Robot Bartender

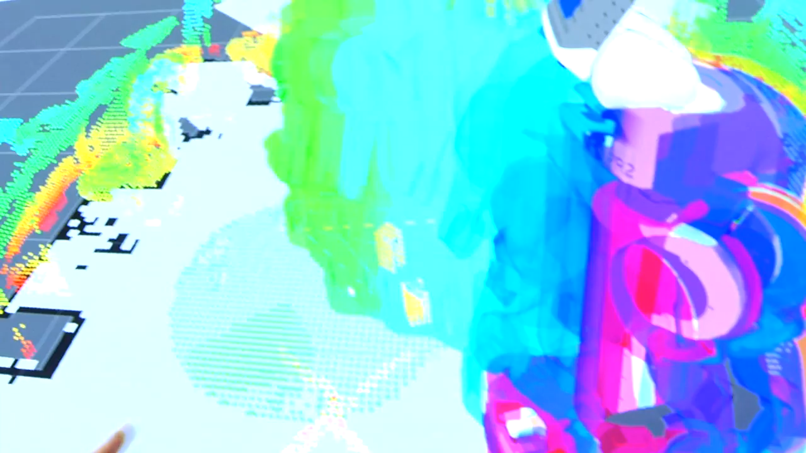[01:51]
The robot views the entire world in terms of these little dots floating in space.
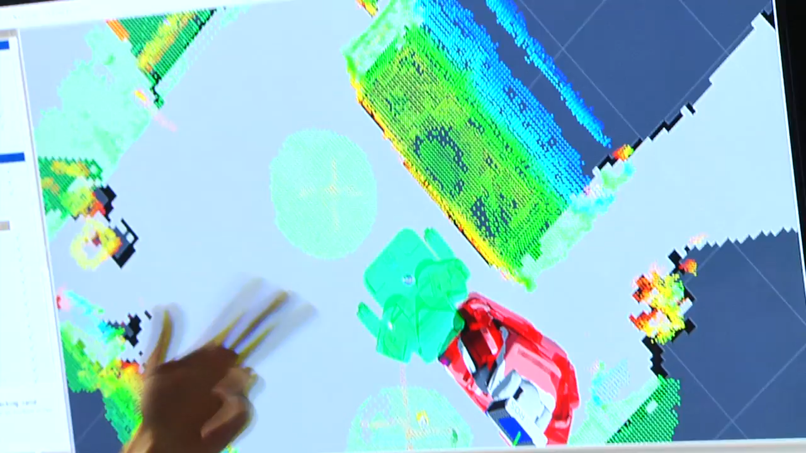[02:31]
So you'll see then it will choose a spot that's near the snacks where it thinks if I stand in that spot, I'll be able to reach the snack. So here's the spot that it chose.
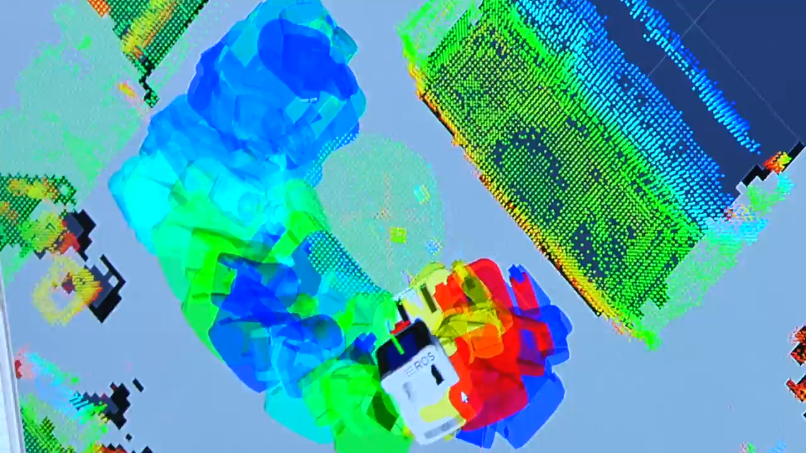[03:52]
And this is the path that it's come up with.
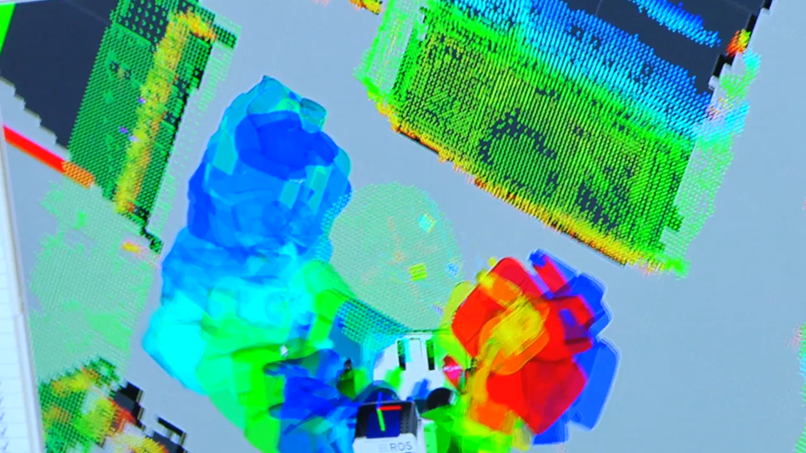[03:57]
And this is a pretty tight space.